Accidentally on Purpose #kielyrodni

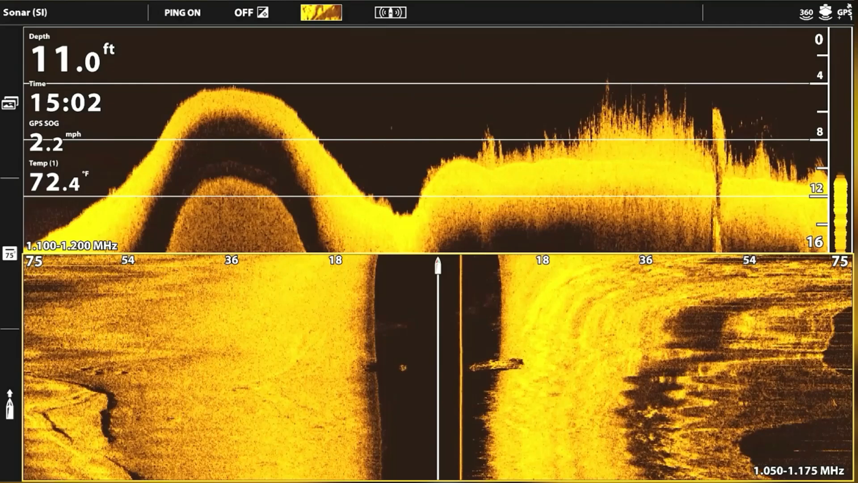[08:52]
On screen: depth 11.0 ft, water 72.4°F, speed 2.2 mph
So it's just a big shadow there. You see that? Yeah, it doesn't make sense though. It's only 10 feet of water.
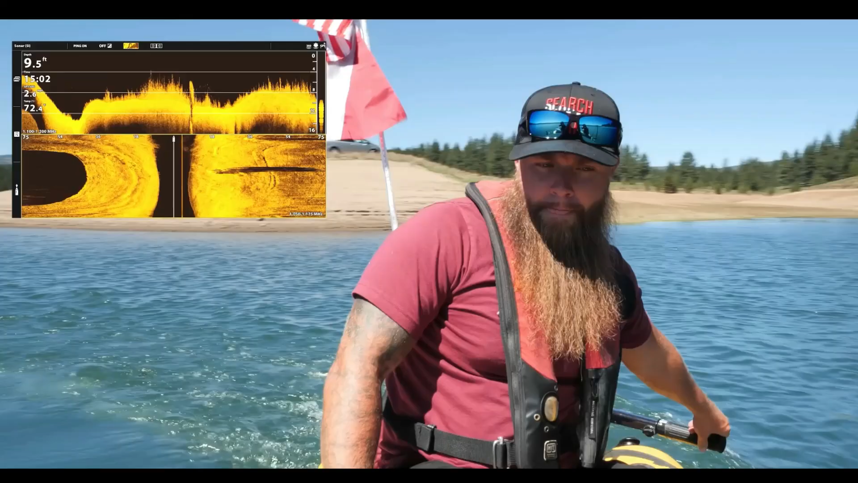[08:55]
On screen: depth 9.5 ft
We definitely have something man-made.
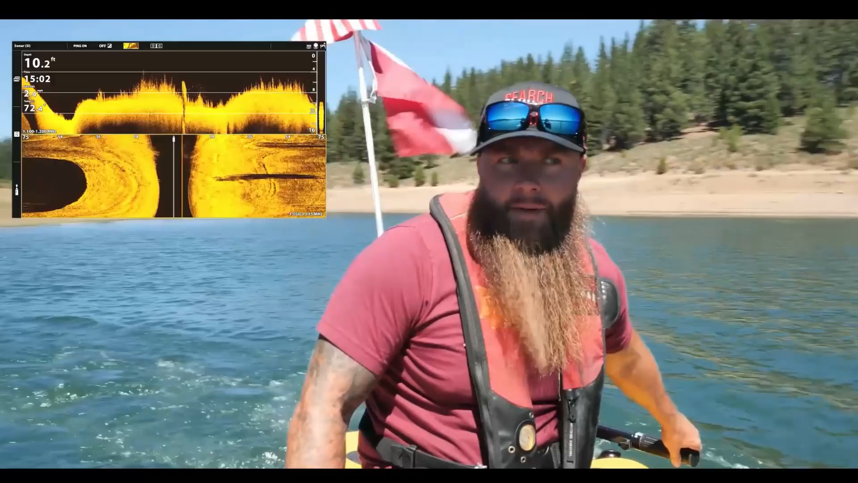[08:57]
Big. It's probably nothing, but it was a big shadow. It's something.
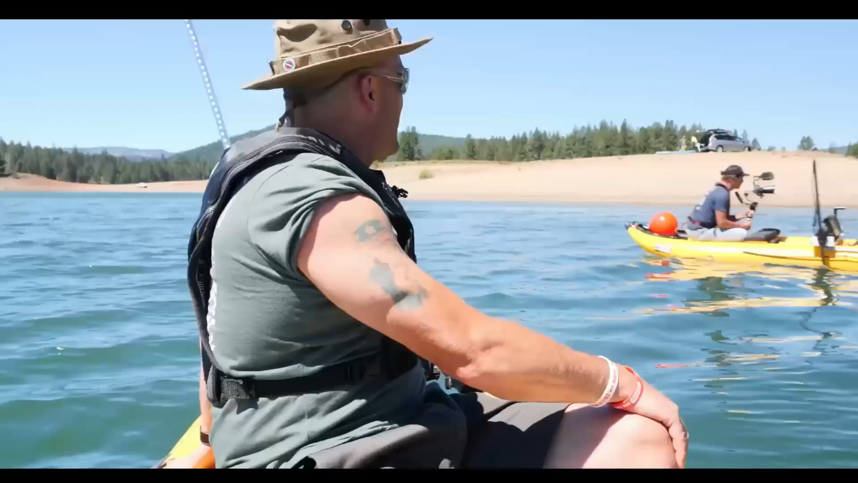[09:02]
Isn't that weird? I mean, it's just big.
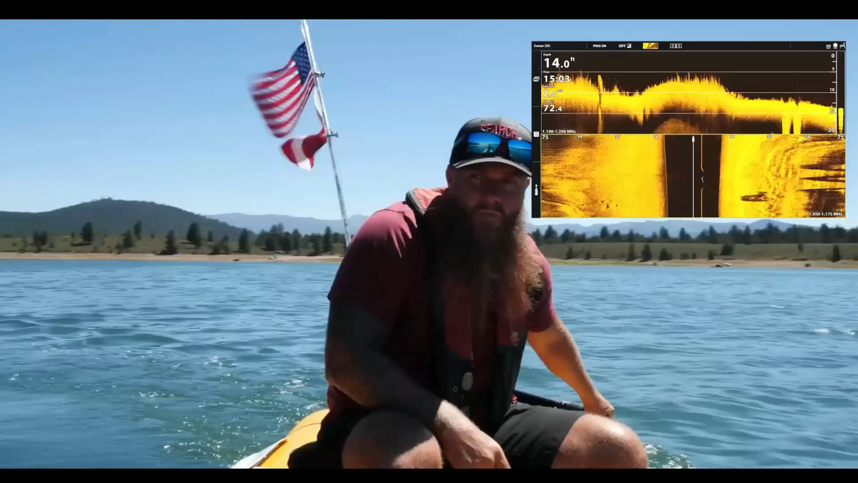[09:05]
On screen: depth 14.0 ft
It's definitely something directly under us right now. What is that, Carson? Is that a boat?
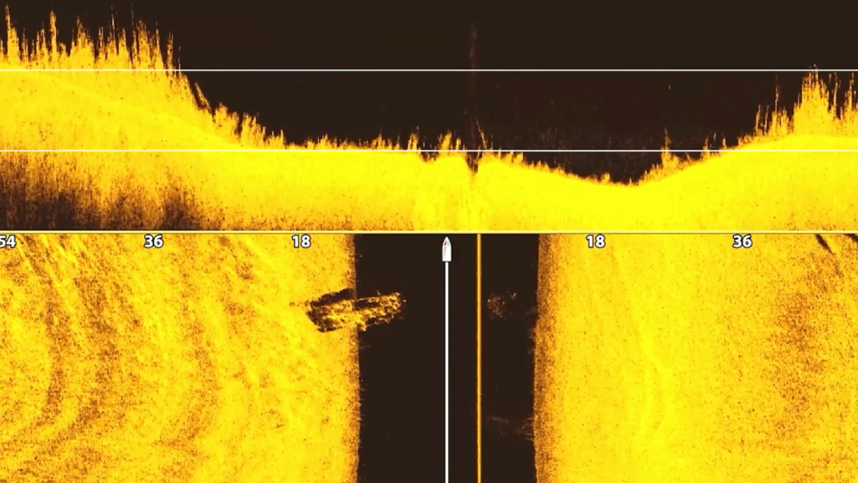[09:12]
Or is that an SUV? Whatever it is, it has buildup on it. Could be a car.
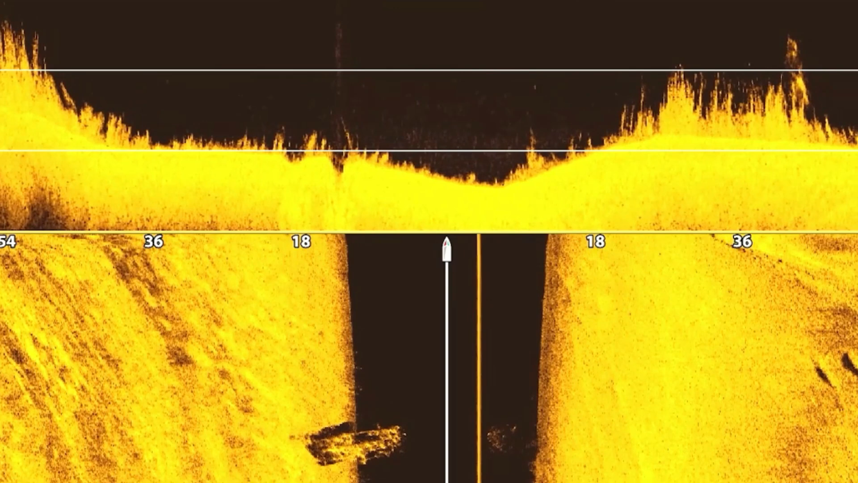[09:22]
More in the shape of a boat.
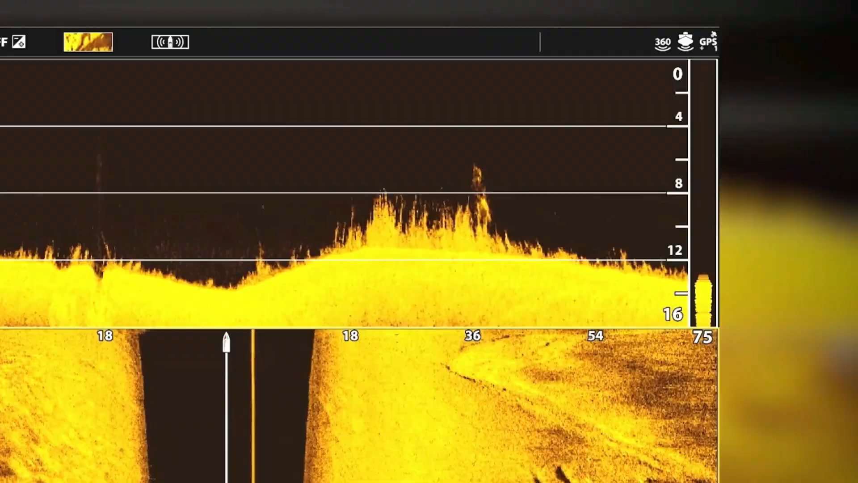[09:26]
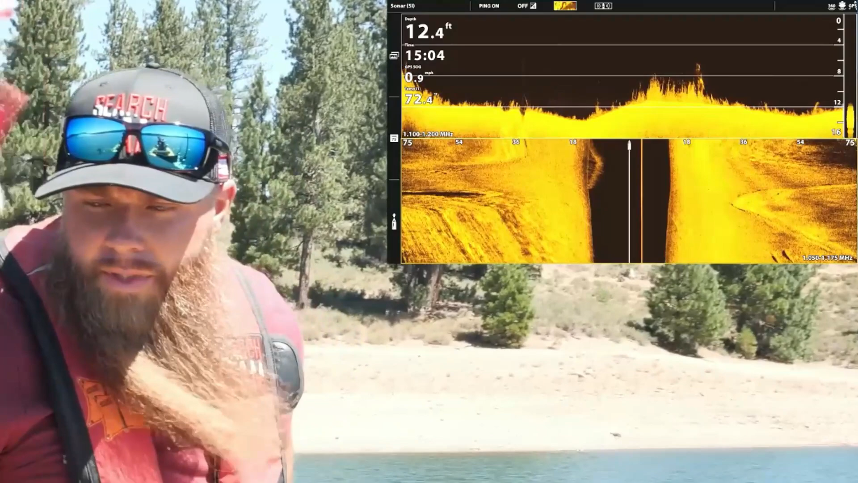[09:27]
On screen: depth 12.4 ft
And I'm seeing similarities that show buildup, which we shouldn't have buildup on this car.
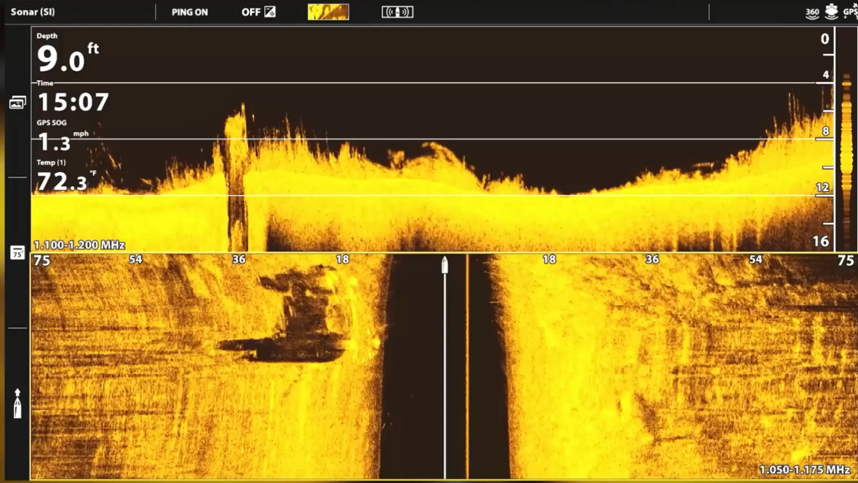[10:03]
On screen: depth 9.0 ft, water 72.3°F, speed 1.3 mph
Man, we're getting some funny imaging on this,
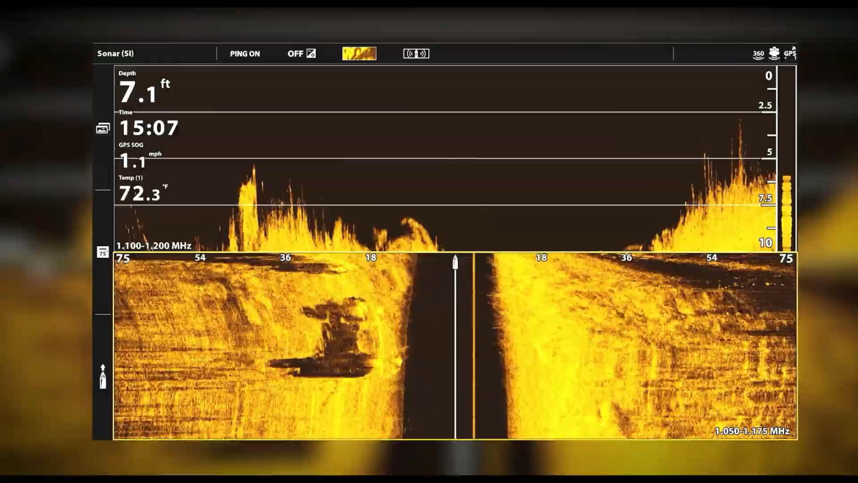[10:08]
On screen: depth 7.1 ft, water 72.3°F, speed 1.1 mph
which is indicative of a newer vehicle.
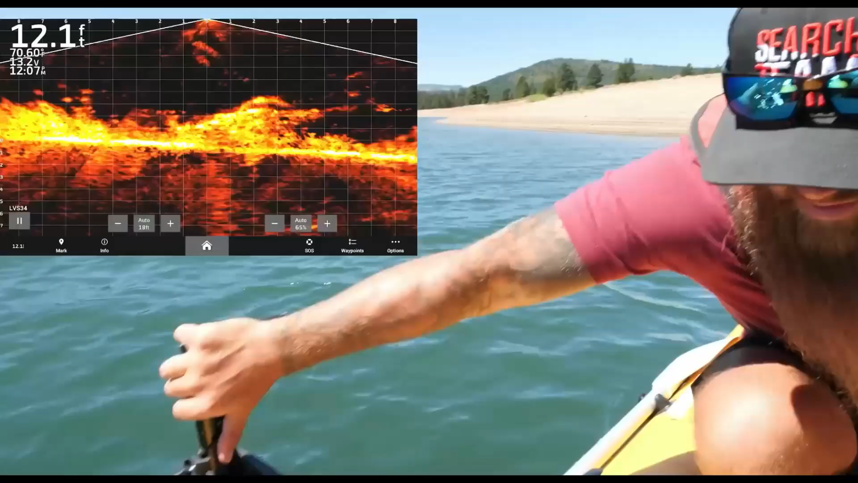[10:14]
On screen: depth 12.1 ft
There it is. See that? What is that?
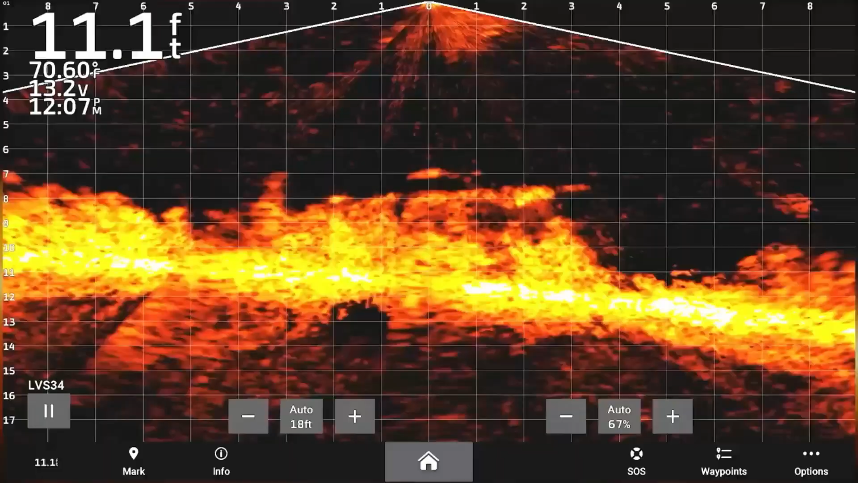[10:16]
On screen: depth 11.1 ft, water 70.60°F
That's a wheel. See the wheel? Is it a wheel?
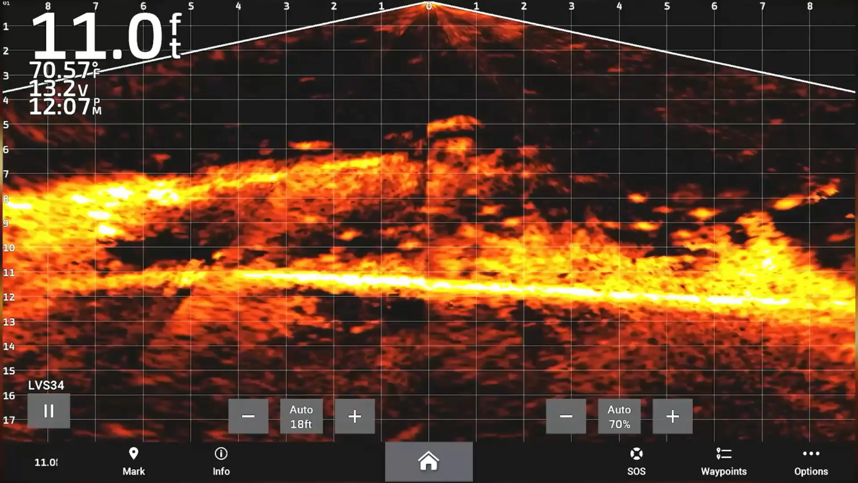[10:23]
On screen: depth 11.0 ft, water 70.57°F
Is it a boat? It's like a wheel, man. Look at that. Look at that. That's a wheel.
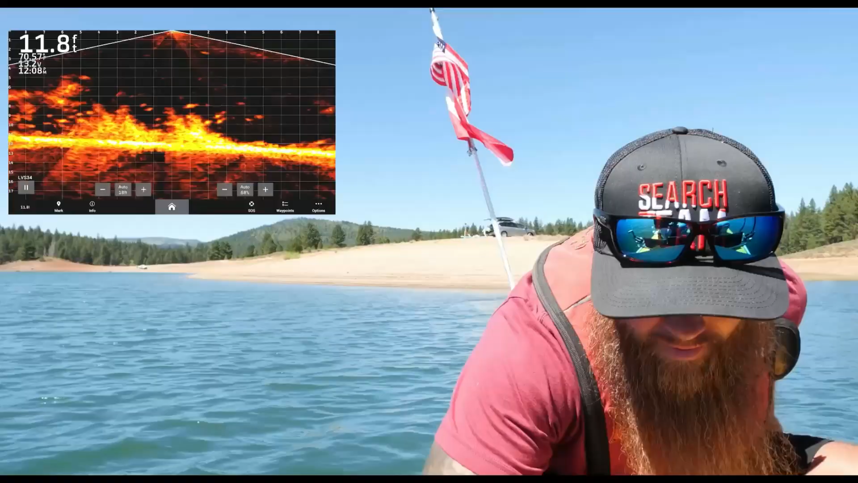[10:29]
On screen: depth 11.8 ft
That's a wheel, dude. We have a wheel.